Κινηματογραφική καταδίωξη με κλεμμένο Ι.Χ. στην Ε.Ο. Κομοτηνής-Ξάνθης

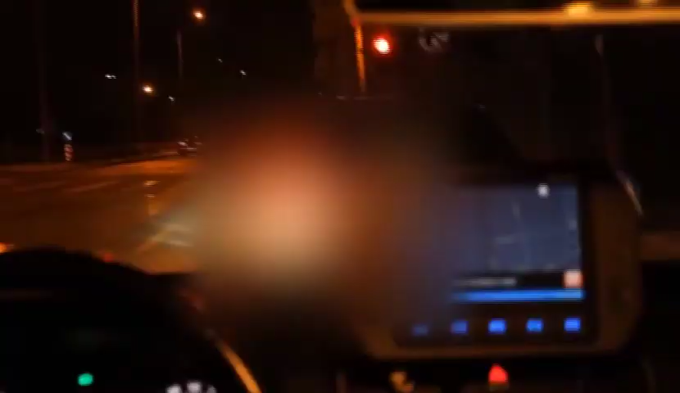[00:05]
Ένα κόκκινο φανάρι πρόδωσε έναν 44χρονο που οδηγούσε κλεμμένο γιοταχή επιβατικό αυτοκίνητο,
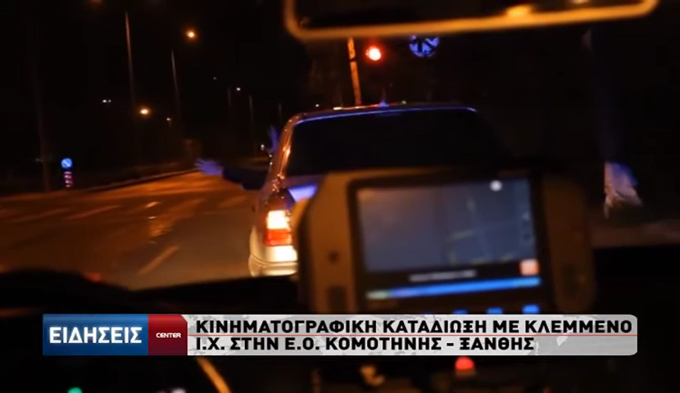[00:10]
ενώ ακολουθήθηκε κινηματογραφική καταδίωξη με τον ίδιο να ντελαπάρει σε χωράφια και να συνεχίζει πεζός. Πιο αναλυτικά συνελήφθη στην Εθνική Οδό Κομωτινής Ξάνθης από αστυνομικούς του τμήματος τροχιάς Κομωτινής, 44χρονος ημεδαπός, σε βάρος του οποίου σχηματίστηκε δικογραφία για κλοπή γιοταχή επιβατικού αυτοκίνητου, πλαστογραφία, απίθεια και παραβάσεις του κώδικα οδικής κυκλοφορίας.